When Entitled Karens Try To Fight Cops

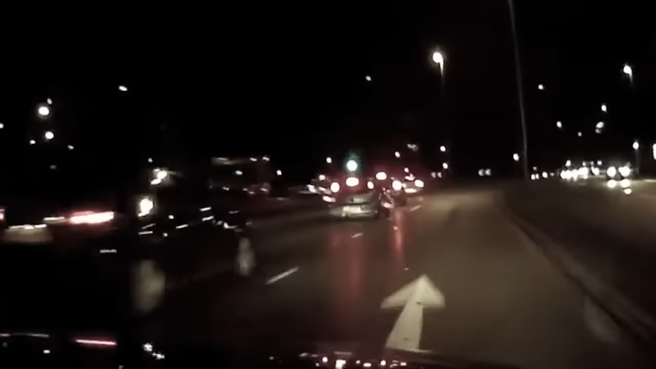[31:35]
Skylar was pulled over after an officer saw her weaving around the road in a way that suggested she might not have been completely sober.